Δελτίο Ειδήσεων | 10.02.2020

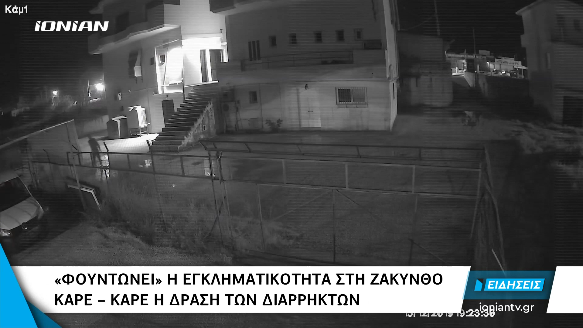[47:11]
Τέσσερις άνδρες έχοντας καλυμμένα τα πρόσωπά τους φτάνουν σε σπίτι στην περιοχή του Καλαμακίου. Κρατώντας έναν λωστό αποφασιστικά κινούνται προς την πόρτα και μπαίνουν μέσα. Αυτό είναι ακόμα ένα βίντεο από κάμερα ασφαλείας που βγαίνει στη δημοσιότητα και δείχνει καρέ καρέ την δράση διαρρυκτών στη Ζάκυνθο. Το συγκεκριμένο βίντεο δείχνει τα όσα έγιναν στις 15 Δεκέμβρη,
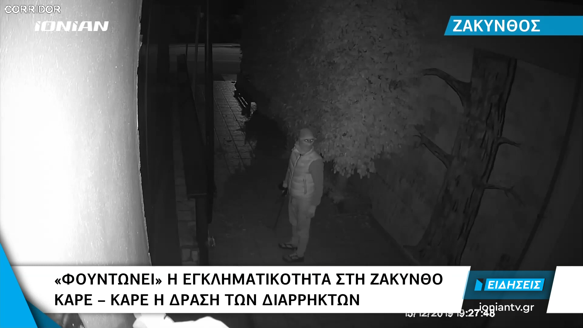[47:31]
λίγο μετά τις 7.30 το απόγευμα, όταν οι δράστες κατάφεραν να μπουν στο σπίτι και να αρπάξουν χρηματοκιβώτιο με μεγάλο χρηματικό ποσό.
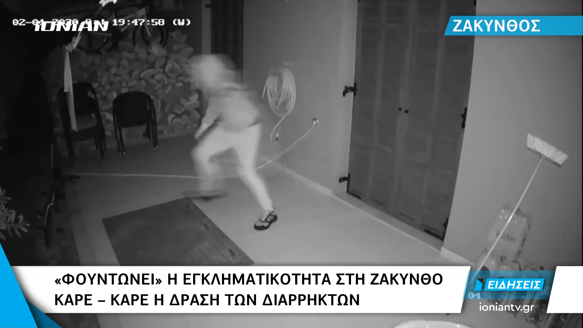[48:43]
Στο στόχαστρο πολλές οικίες και στην ευρύτερη περιοχή των χωριών της Ρίζας, σε Κυψέλη, Γερακαρία, Τραγάκι, αλλά και στην πόλη της Ζακύνθου. Οι καταγγελίες είναι καθημερινές, με τους Ζακυνθινούς να δηλώνουν πως φοβούνται,
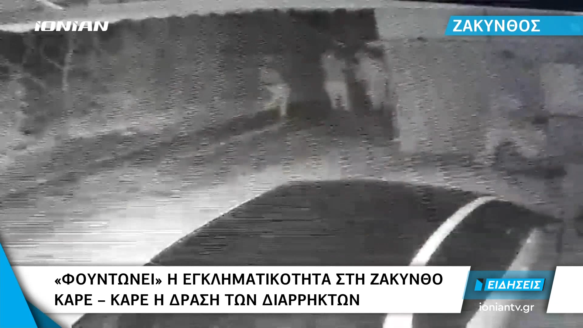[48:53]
μιας και οι δράστες χτυπούν ακόμα και μέρα μεσημέρι. Με τις νέες προσκύψεις οι οποίες θα συνεχίσουν να γίνονται για να